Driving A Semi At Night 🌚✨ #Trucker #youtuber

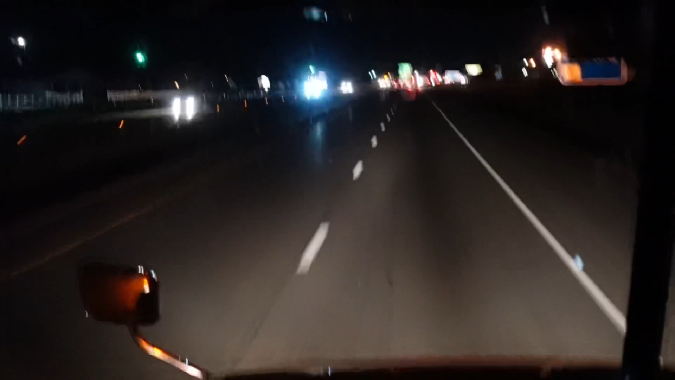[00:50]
i wanted to get y'all some footage of just what's going on at night out here on the road uh it's january 23rd so we're just filming man just showing you guys man it is very dangerous out here at a certain time so i'm gonna give you guys a blueprint on how to drive efficient effectively during the nighttime so you know it traffic out here you can see it's pretty clear this um it's a sunday so it's traffic